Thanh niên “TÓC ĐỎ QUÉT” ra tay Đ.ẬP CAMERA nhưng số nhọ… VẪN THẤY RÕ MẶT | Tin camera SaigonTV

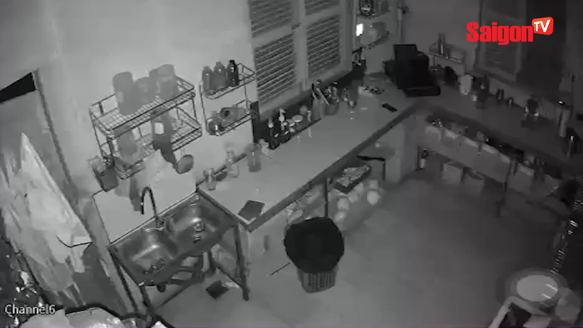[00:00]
Thân niên tóc đỏ quét ra tay đập camera nhưng số nhỏ, hơi nảnh vẫn được lưu lại rõ nét Hôm nay ngày 27 tháng 4, trước các diễn đàn phòng chống gãy giang, truyền nhau vụ việc manh động với tháp sệnh như sau Đột nhập quán cà phê trộm đồ, phát hiện có camera an ninh,
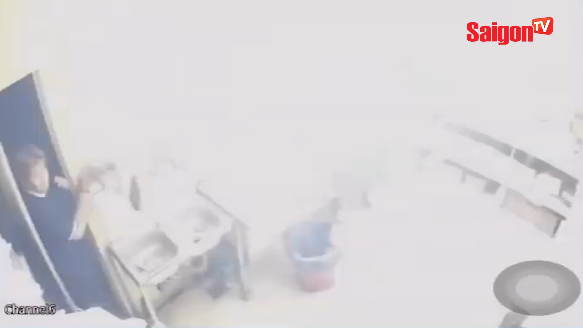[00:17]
gây trọng trẻ tuổi đã phá hủy camera Nhưng xui xẻo thay,
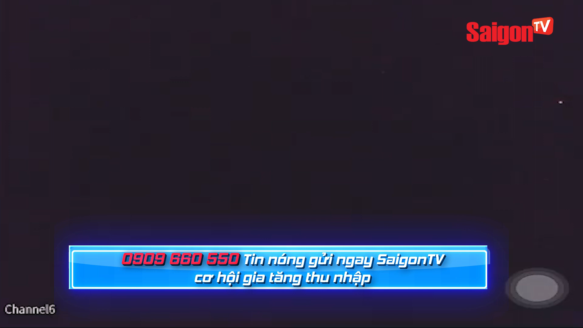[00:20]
hơi nảnh vẫn được lưu lại Tình huống như thế nào mời cả nhà xem tiếp nhé Qua đây chủ tiệm lắc đầu chán nản từ chất bản thân, xa mà xu quay trời qua đất Xem lại camera mà chán nản thật sự, đám tên niên chay trắng vừa không rỗi nghề Nhìn tóc xanh, tóc đỏ là thấy thua rồi, càng hết lời không muốn nói thêm Và muốn nhờ kênh Sài Gòn TV, chia sẻ rộng rãi vụ việc để mọi người nâng cao cảnh giác
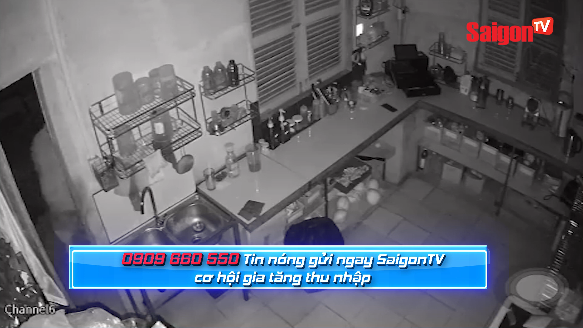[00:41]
Vụ việc xảy ra sau tại quán cà phê khu vực Vườn Bình Duẩn, thành phố Thuận An Bình Dương Vào ngày 23 tháng 4, nhắc nhở các quán cà phê đề phòng đột nhập ban đêm Từ clip camera cho thấy gai trọng trẻ tuổi có máy